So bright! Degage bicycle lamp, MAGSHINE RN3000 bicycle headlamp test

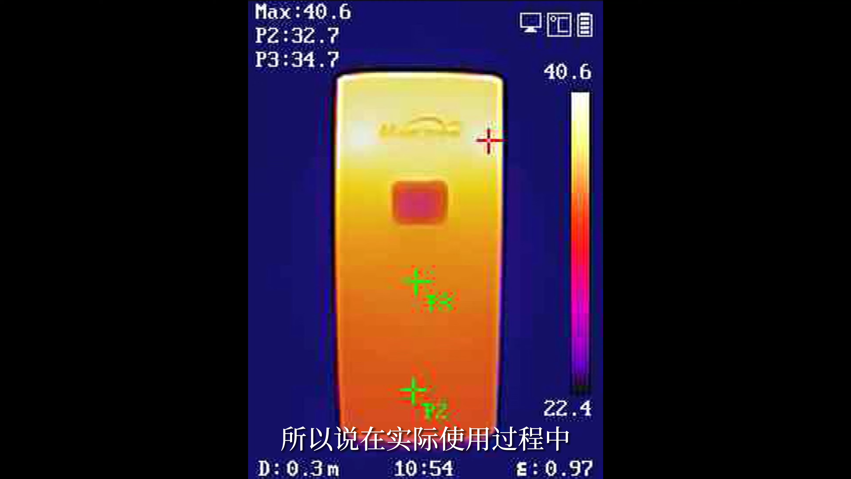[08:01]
所以说在实际使用过程中温度肯定是没有这么高的而且RN3000也采用了一体式的铝合金结构这